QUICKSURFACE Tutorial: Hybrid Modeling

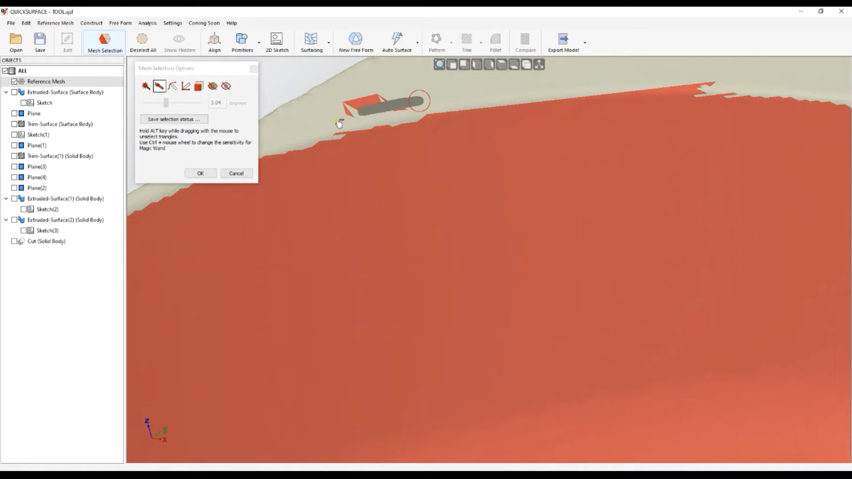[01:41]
Because this is actually what we will use. Holding the alt key you just unselect these areas here. I will paint this again.